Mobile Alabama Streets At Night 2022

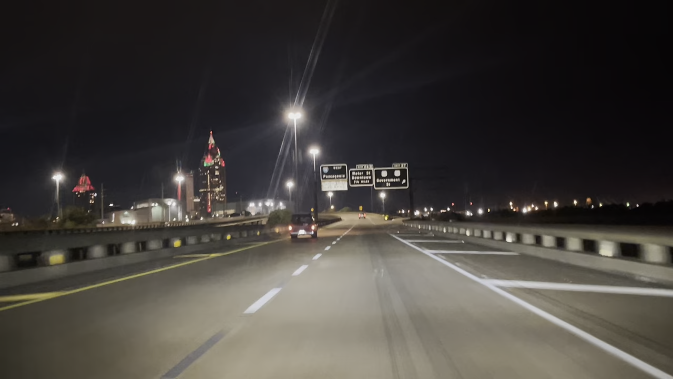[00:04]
I think this is our first Mobile, Alabama at night. Not bad. I think those wipes that I used actually helped to fit in the windshield a little bit. There's still a lot of glare, but... I want to take it to that place in Houston. Yeah, they were really good.
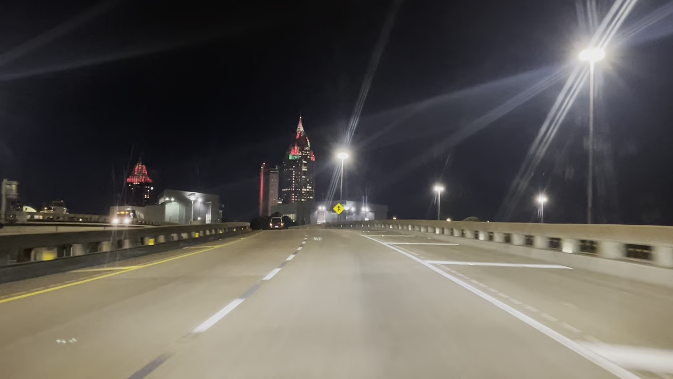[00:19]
They did the magic with that truck, so I had no doubt they'll know what to do with this. Yeah. Because I sure don't. The glare on this windshield is horrendous. Yeah. All right, guys.
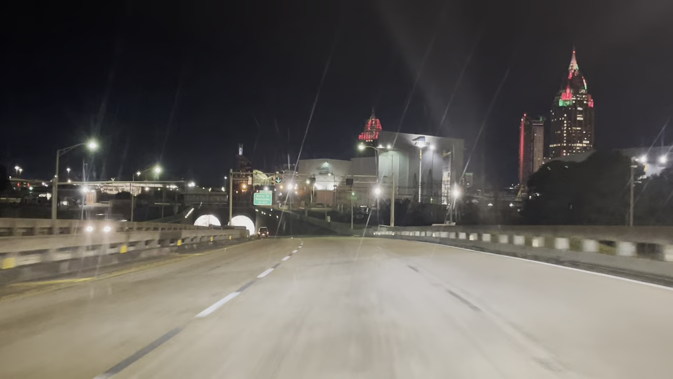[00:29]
Wind showed away. Let's drive through Mobile, Alabama at night. We've never done a night video here.
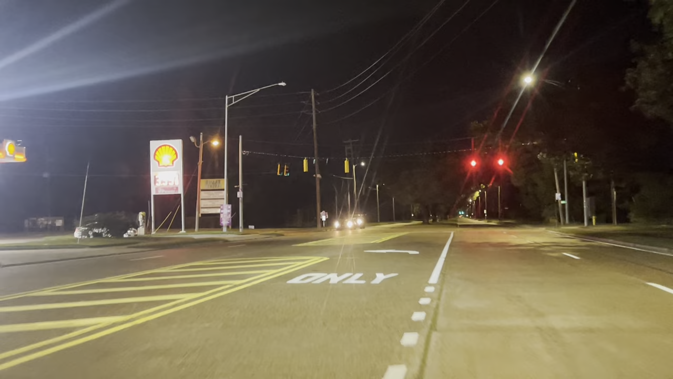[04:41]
Ooh, you know it's always good when something's called food, Mark. This must be the best part of town right here.
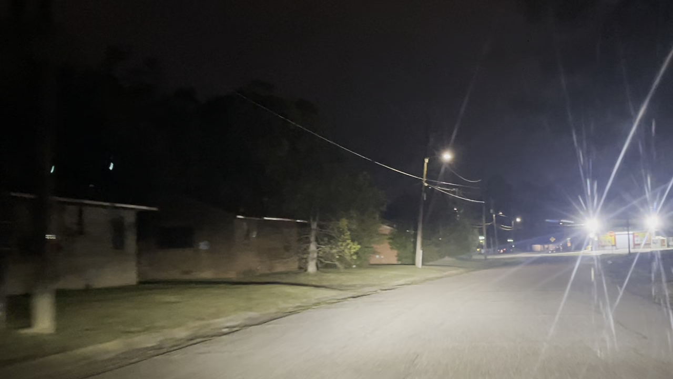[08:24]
Mm-hmm. All right. Let me see if I can fix the camera angle. Mm-hmm. This camera mount's going to crap. Dude, the glare actually might have got worse with the wipes. Got a lot of glare.
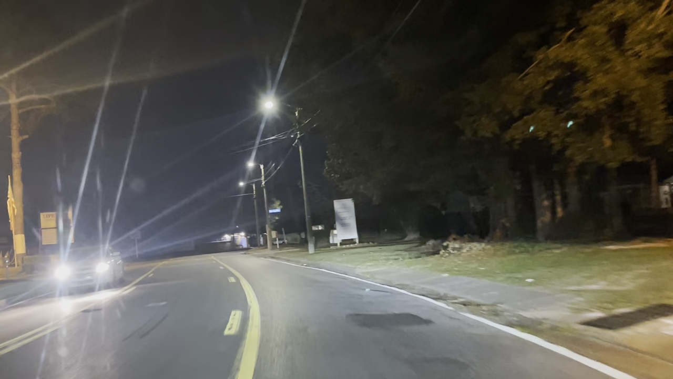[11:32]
The apartments in here look pretty wicked. Mm-hmm. So we came up in here off of, uh, Murray Hills. Mm-hmm. What do we got going on back in this direction?
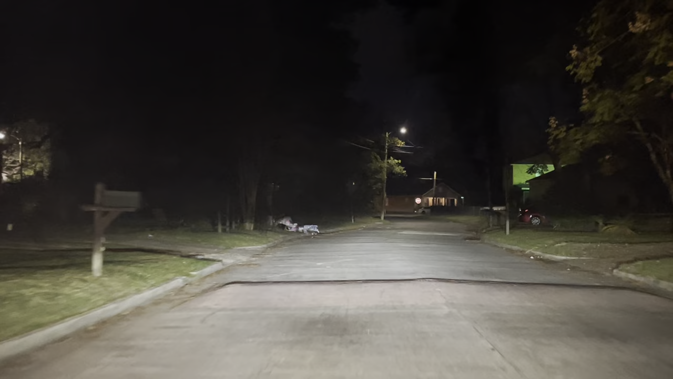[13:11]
I miss having a Tahoe. Or Yukon. That's what I want. I want to get a Yukon. Or Tahoe. These roads are horrendous. Can you believe that in the United States of America cities have roads this bad? Dude, this is the United States of America. Look at these roads.
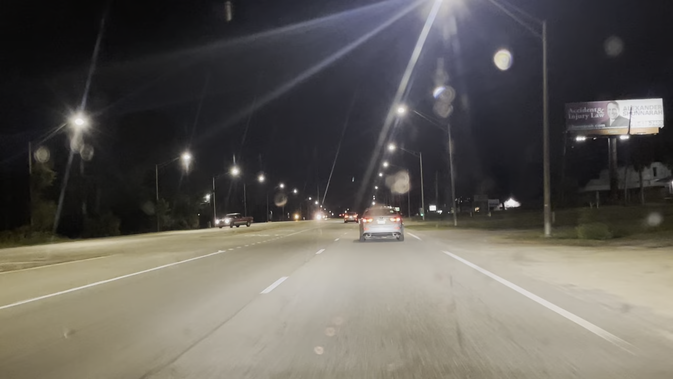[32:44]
What? A mobile home park. Beverly Motel. Crest is up ahead, too. Dude, look how... Why are there just people walking on the road? What the crap? It's called Palo Verde. Palo Verde. The green shovel. Mobile home and RV park. Pronto Pond. Is this like a Spanish neighborhood? I don't think it was in Spanish.
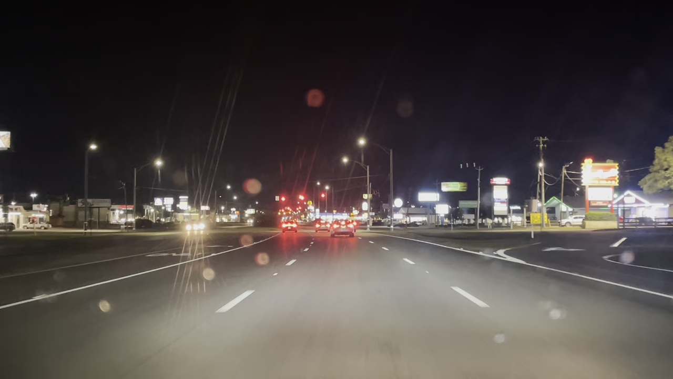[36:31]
Let's see what's going on here. What's this place called right here? Andrews Plaza. I can't believe it's raining yet. What's the temperature it's about? It's 57. Bama Liquor. Oh, these people, man.